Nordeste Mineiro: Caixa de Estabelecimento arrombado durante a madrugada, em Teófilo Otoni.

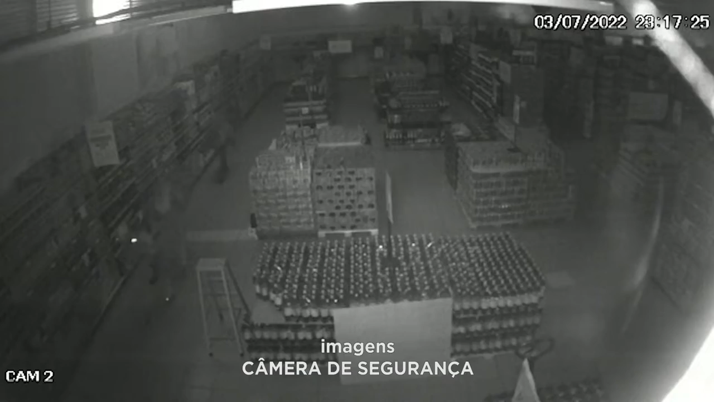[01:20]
Imagens do circuito interno mostram a quadrilha dentro do depósito após entrar pelos fundos da loja. A polícia civil ainda investiga o caso.